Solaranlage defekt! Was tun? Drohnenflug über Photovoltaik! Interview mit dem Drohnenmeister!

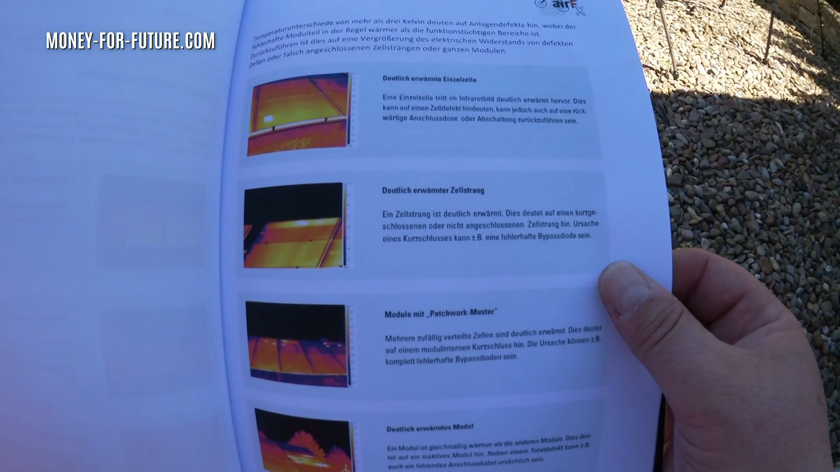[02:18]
Ein Zellstrang oder deutlich erwärmte Module, die zum Beispiel nicht angeschlossen sind.
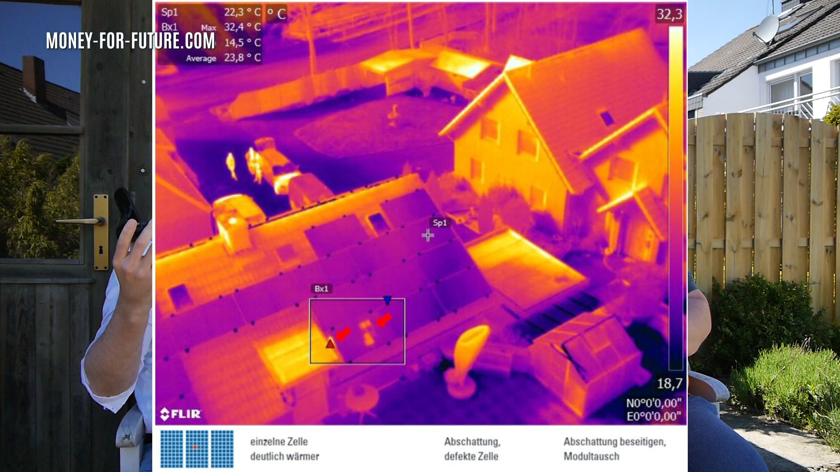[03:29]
On screen: spot 22.3°C, max 32.4°C, min 14.5°C
dass dann einzelne Zellen aus den Modulen kaputt sind? Genau, die sind dann zufällig verteilt. Das kann dann auch sein, dass die Bypass-Diode fehlerhaft ist zum Beispiel.